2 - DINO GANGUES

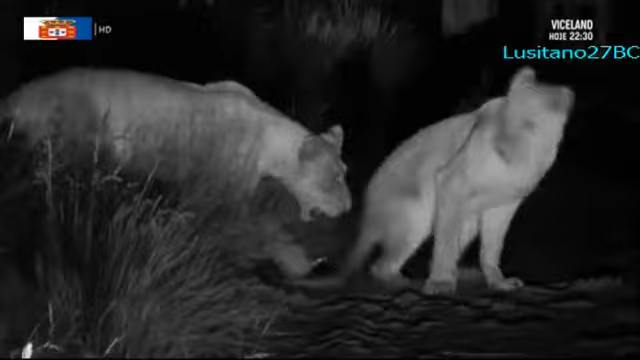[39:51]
Dr. Curry Dr. Curry doesn't have to wait long before the youngsters meet their first real challenge A porcupine
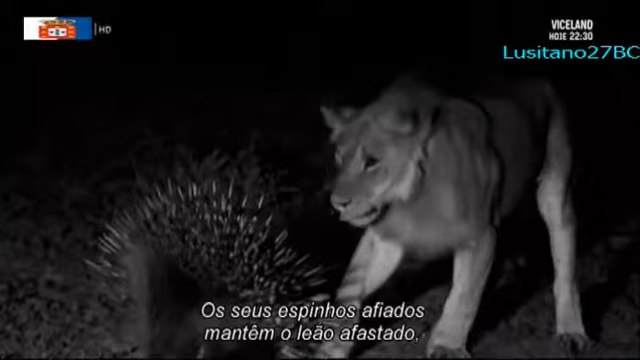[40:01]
Its sharp quills keep the lion at bay Much like an armored dinosaur might have done against a tyrannosaurus
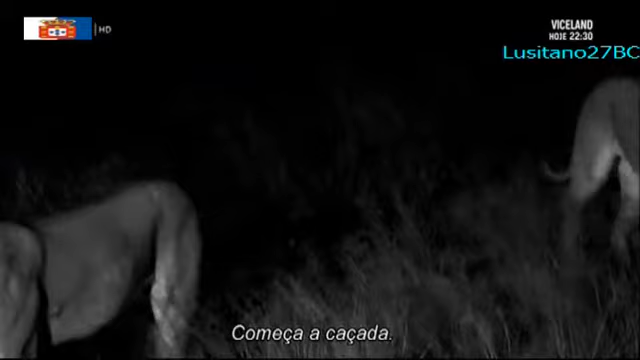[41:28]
The hunt is on They go into a stalking mode Each member